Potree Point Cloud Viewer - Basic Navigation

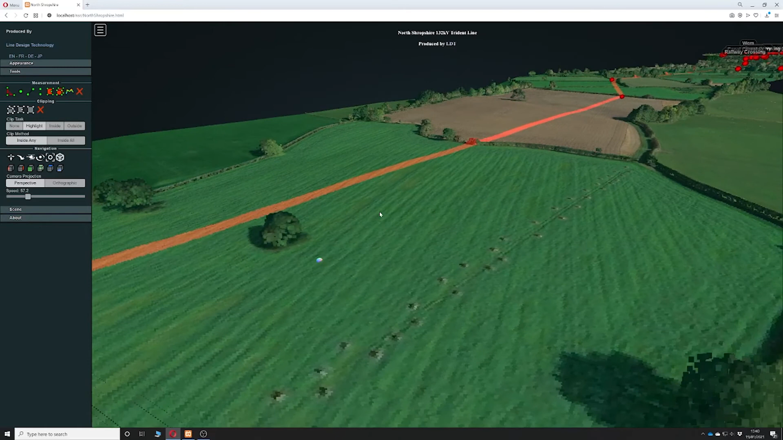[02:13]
So we simply zoom in and set the view where we want. We click on the height measure tool and if we take a point on the top of the canopy it then takes a measurement